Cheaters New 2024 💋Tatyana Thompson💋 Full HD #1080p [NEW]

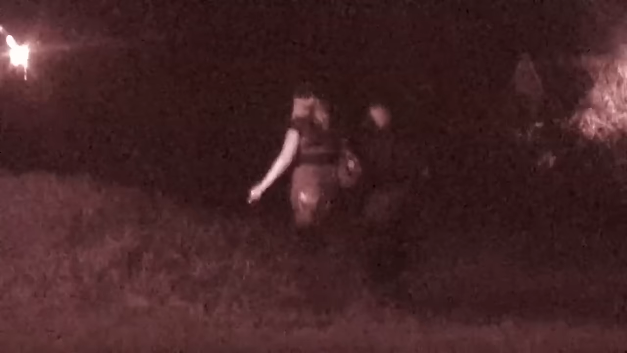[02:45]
Greeting each other with a kiss and a hug, the two stroll, hand in hand, to a dimly lit area on the back side of the building.
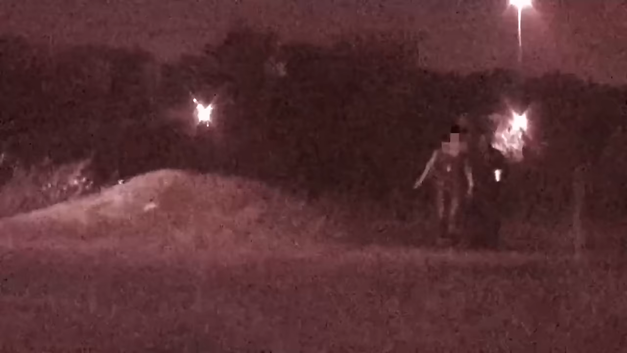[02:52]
The pair get lost in the darkness, and about 20 minutes later, reemerge.
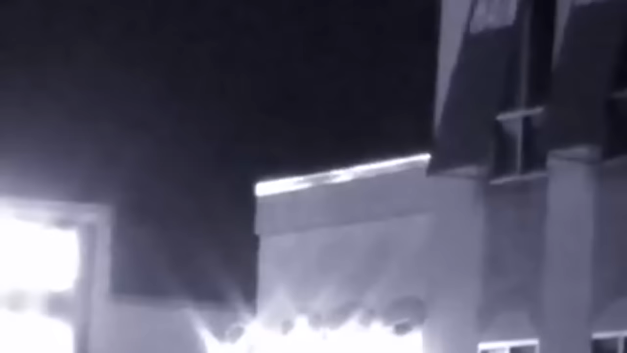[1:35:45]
Upon receiving their briefing from headquarters, Cheaters agents set up a perimeter around the suspect's workplace.
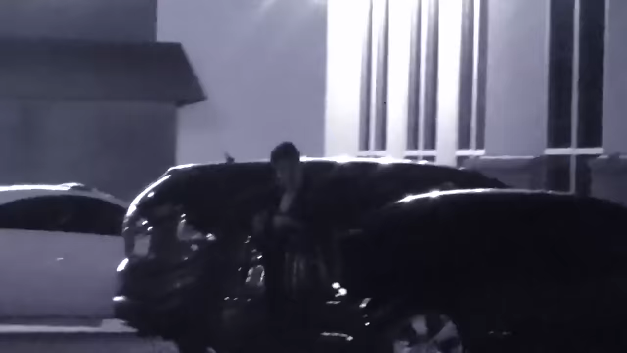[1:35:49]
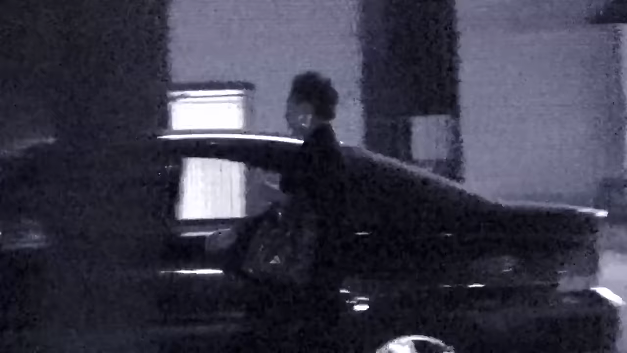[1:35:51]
Long after dark, Taylor emerges from the building.
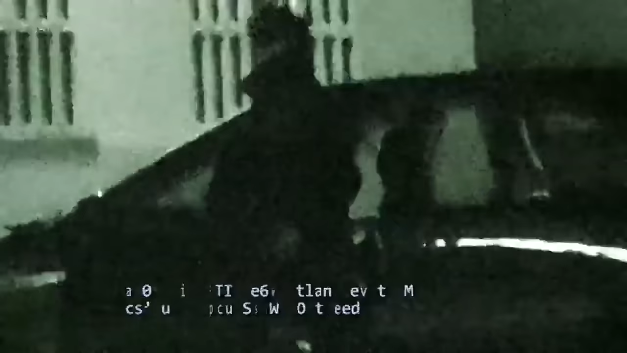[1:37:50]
Working another late night, the suspect has no clue that Cheaters investigators work late as well.
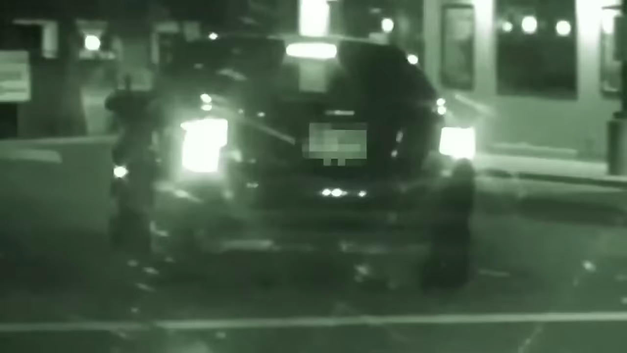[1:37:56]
So when Taylor finally leaves for the evening, she has no idea that a Cheaters mobile
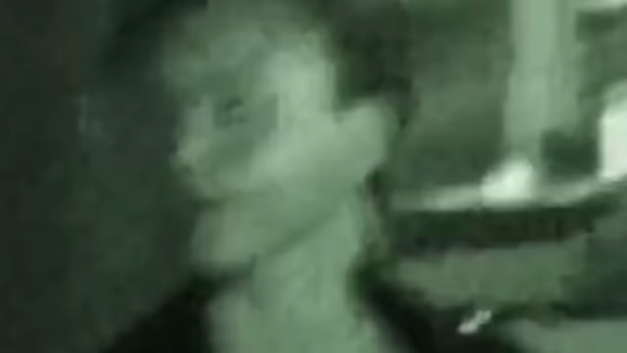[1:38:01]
team pursues her across town to a fast food restaurant.
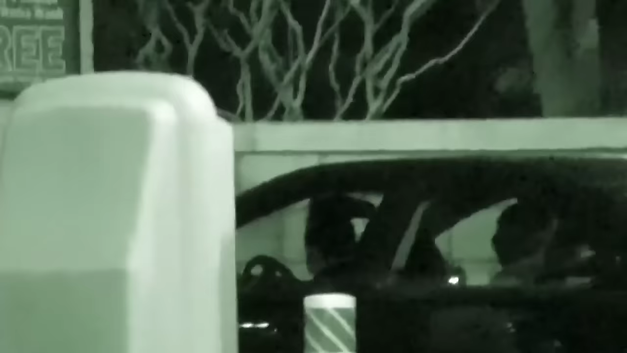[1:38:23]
The suspect pulls away from the curb.
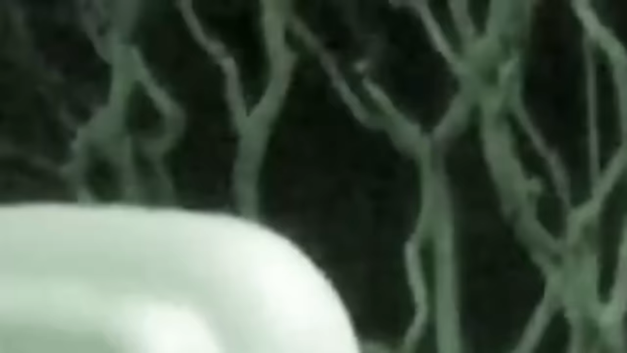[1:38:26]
The Cheaters detectives tail the illicit couple, strangely enough, to an automated car wash.
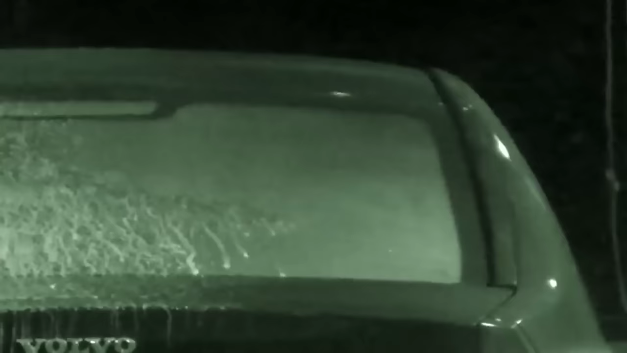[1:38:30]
The last image of the couple seen by Cheaters operatives happens through a sudsy screen.
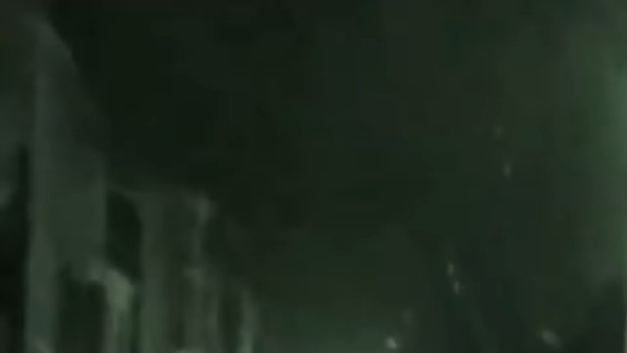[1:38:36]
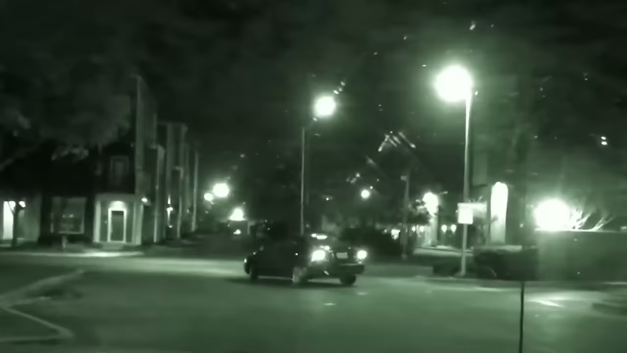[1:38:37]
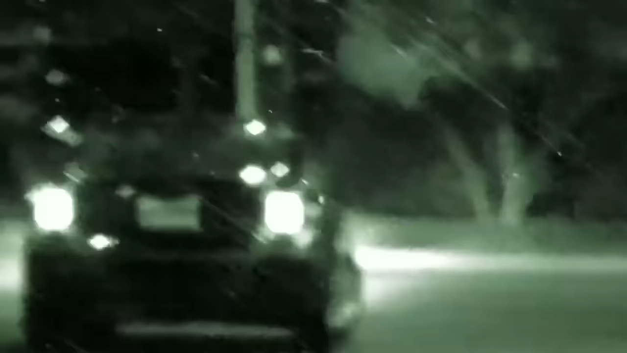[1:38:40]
A few minutes later, a clean car emerges and enters the street.
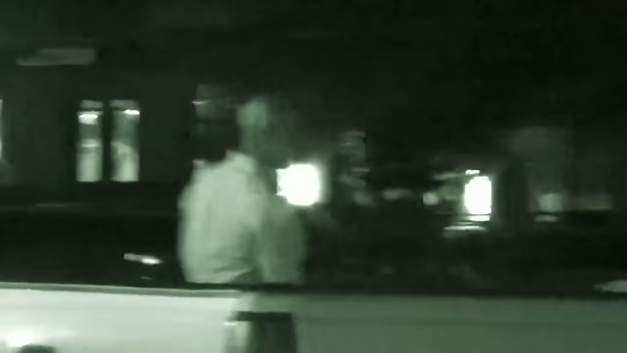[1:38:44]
But Taylor's bad deeds are not so easily washed away. The suspect drops Jones off at his vehicle before calling it a night and driving the long route back to a lonely house.
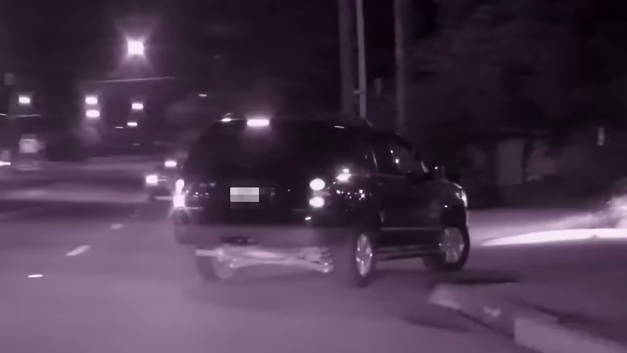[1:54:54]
The suspect emerges with an unknown female.
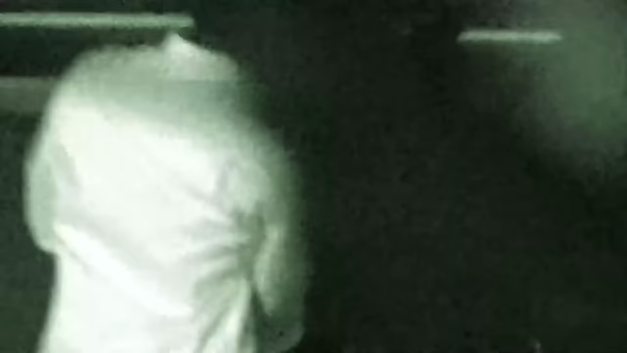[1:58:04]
The suspect drops off his paramour and drives home for the evening. Cheaters investigators continue the stakeout around Wesson's workplace.
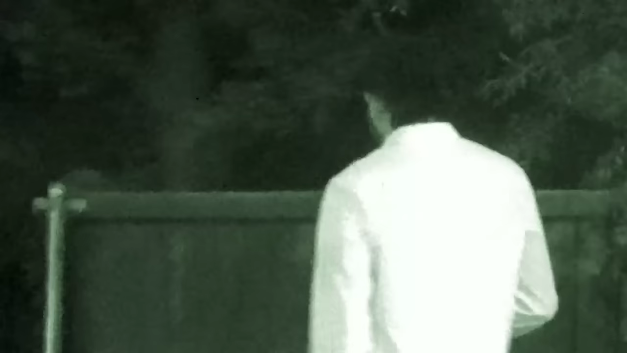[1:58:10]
The suspect leaves this evening and drives to a convenience store.
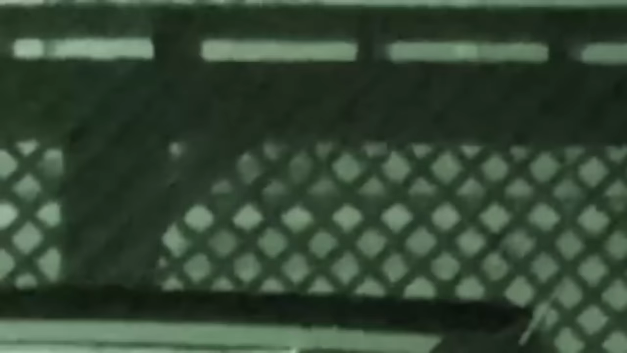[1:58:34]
As Wesson goes into his room, cheaters' detectives must wait it out.
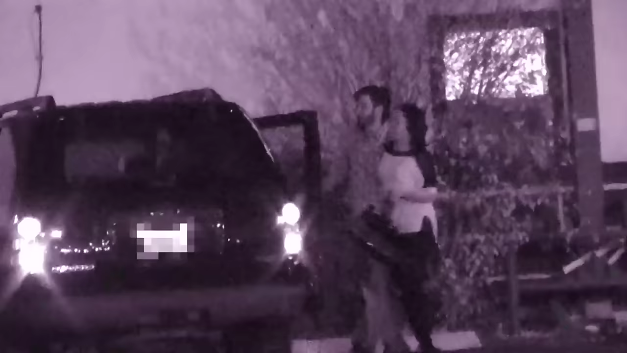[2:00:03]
That's when we get the shot of them sitting together, enjoying a meal. After finishing up their meal sometime later, they walk out hand in hand.